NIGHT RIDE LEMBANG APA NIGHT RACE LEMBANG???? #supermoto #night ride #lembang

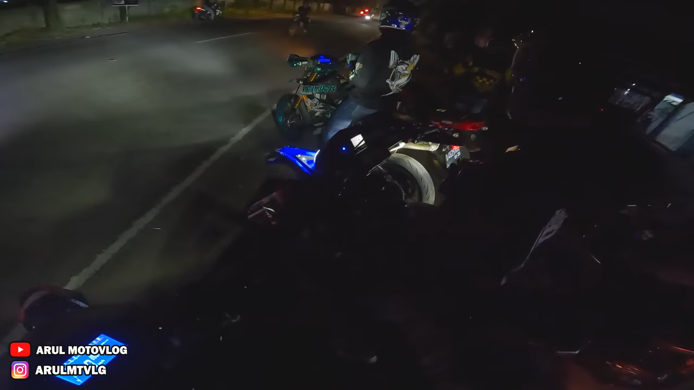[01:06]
Adalah mau di rahasia nanti aja dikasih tahu motornya diapain. Jadi kita pakai DRZ 400.
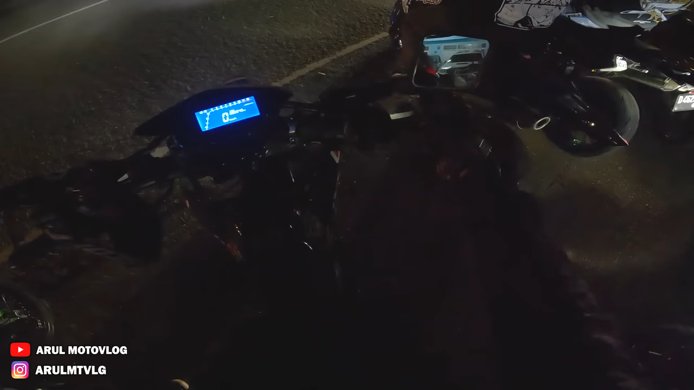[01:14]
Ini punyanya Dirty Eros. Kebetulan ini juga barengan sama anak-anak Dirty Eros.
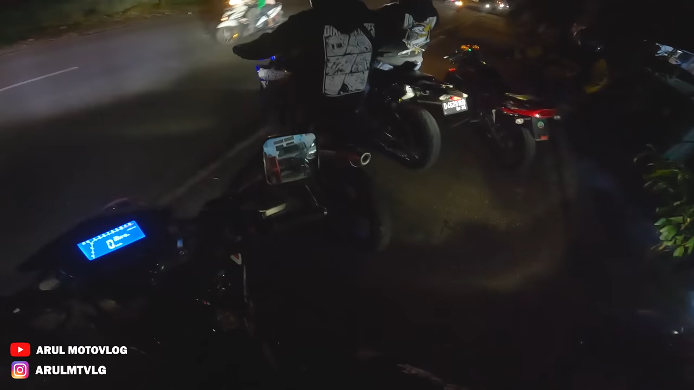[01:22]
Motornya 250 semua, cok. Ya sekarang kita pakai DRZ. DRZ 400. Nanti besok pagi-pagi kita review.
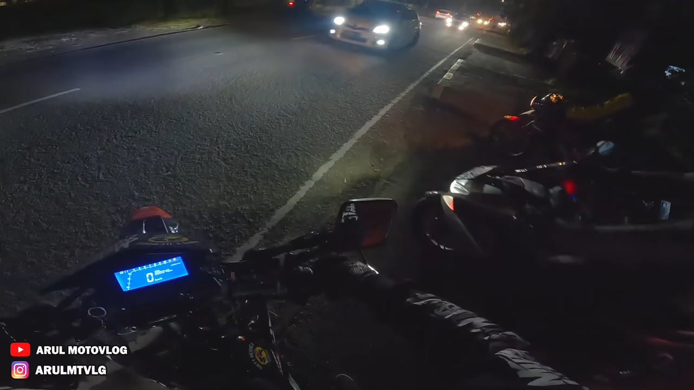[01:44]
Ganteng motornya tuh, rapi. Makanya dibawa sampai sekarang karena besok juga sekalian mau di-review pagi-pagi. Isi bensin dulu, Bang. Hah?
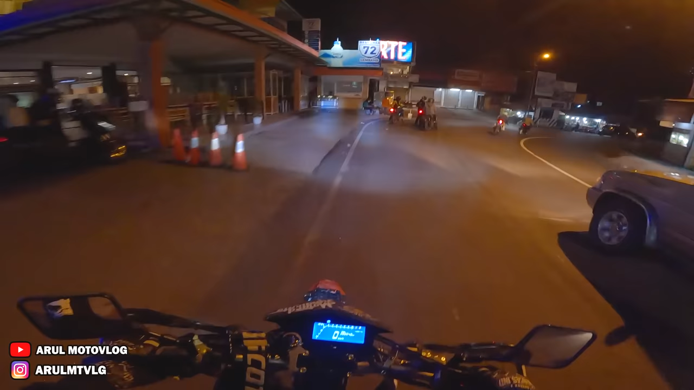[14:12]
Copot. Pas ngebut di UPI copot. Udah dikunci. Si Ader di dalam.
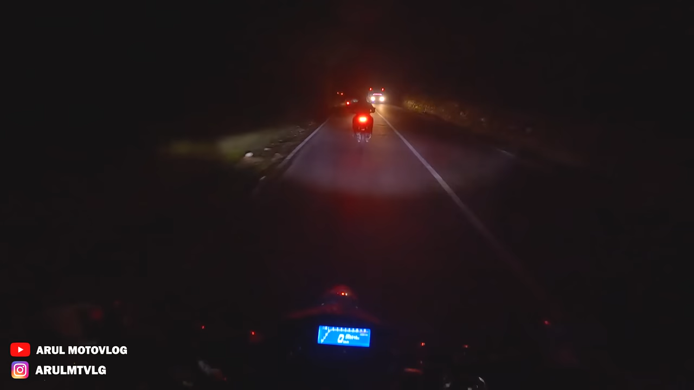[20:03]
Joknya juga empuk. Ini baru jadi sih motor, habis di restorasi kayaknya. Lengkap lagi spion, anjay, kiri kanan. Cuma ini spidonya yang masih belum berfungsi. Kayaknya belum di ini setting. Ini baru nyampe Pasar Lembang. Udah deket sih. Nah, Lembang mah deket dari bawah.
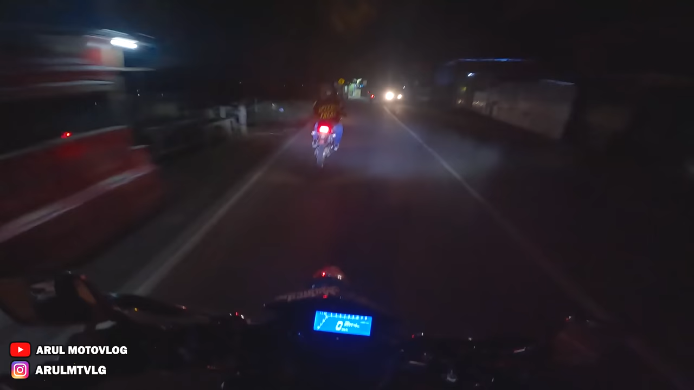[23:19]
Oke, udah nyampe Ledeng, udah deket.